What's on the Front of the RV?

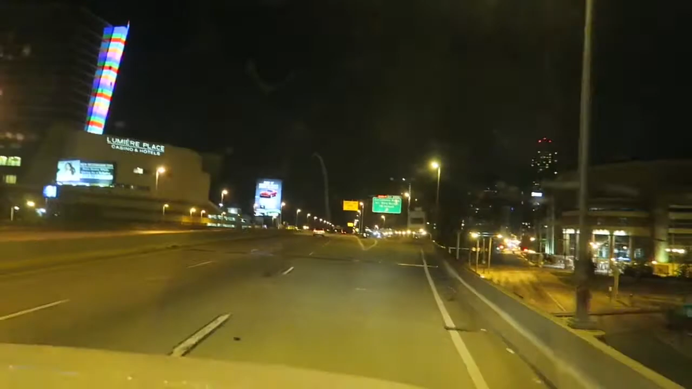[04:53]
you can see we're getting ready to go under a tunnel but it's right there oh this